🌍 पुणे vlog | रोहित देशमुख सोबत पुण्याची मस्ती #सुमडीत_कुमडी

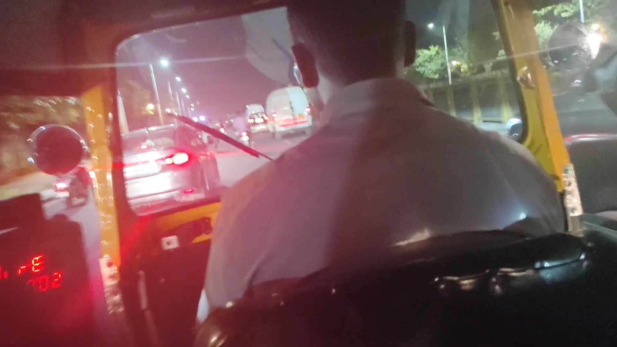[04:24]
आता इथून आम्ही चाललो आहे रिक्षामध्ये आमच्या राहायच्या ठिकाणी. हॉटेल सिल्वर की नावाच्या हॉटेलमध्ये आमचं राहायचं बुकिंग आहे आणि